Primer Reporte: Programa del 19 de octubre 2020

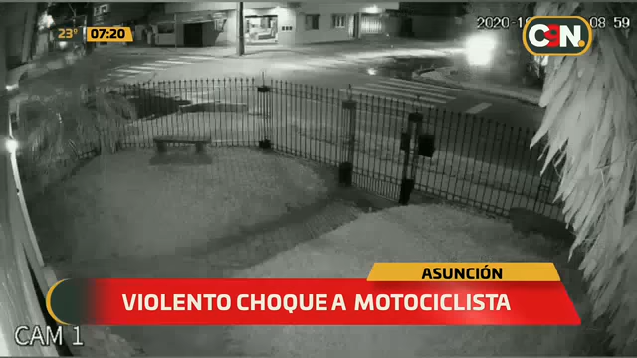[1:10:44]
violento choque a motociclista. Fíjense en lo que capta esta cámara de seguridad de una residencia que estaba ahí en la esquina misma. Mira, vemos de nuevo otro ángulo.
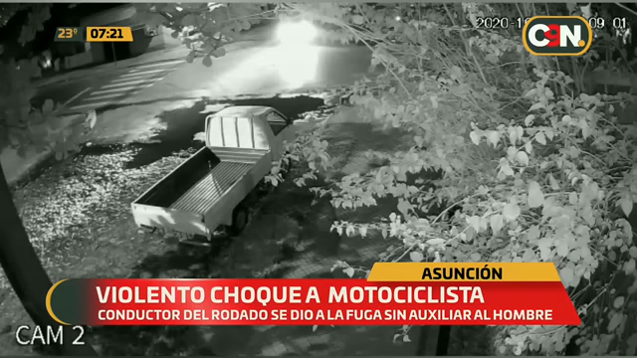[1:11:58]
Familiares ruegan a la ciudadanía identificar al conductor del vehículo que ocasionó el accidente, a modo que se haga cargo de los gastos, ya que el hombre es el sostén de su hogar y es de escasos recursos. Pareciera, ¿verdad? Y esto voy a decir así, de acuerdo a lo que vemos en la imagen, Amalia, que la calle por la que viene la camioneta es una calle empedrada y la moto circula sobre el asfalto. Asfaltado. Pareciera, ¿verdad? Pero de igual forma, veo yo,